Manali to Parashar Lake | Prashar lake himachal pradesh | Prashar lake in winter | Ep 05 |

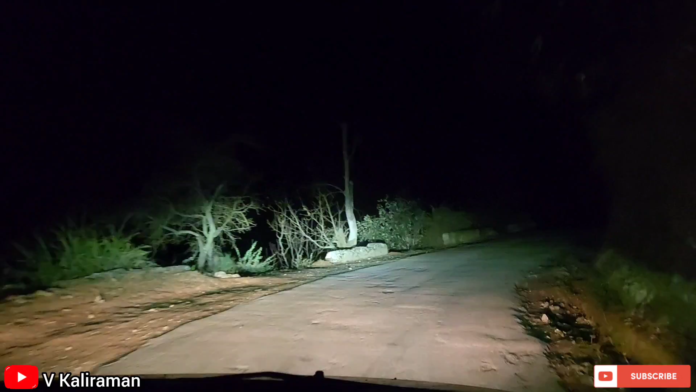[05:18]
कोई गाड़ी नहीं मिली है 10 किलोमीटर हो गए ना आते हुए ना जाते हुए। और रोड देखो कितना भीड़ा है, बस हमारी दोनों गाड़ियाँ कंटिन्यू है।
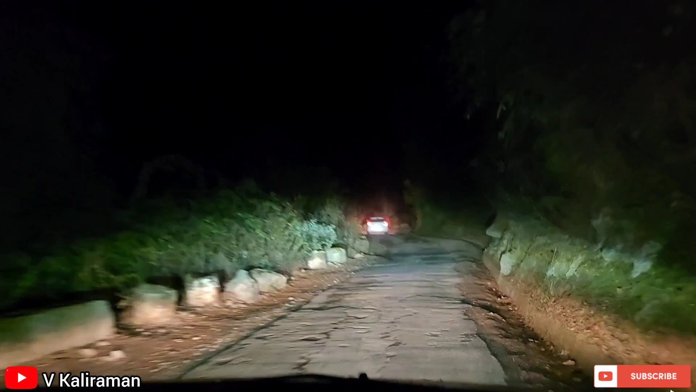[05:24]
रास्ता देखो कितना घुमावदार है मैप में, कर्व कर्व।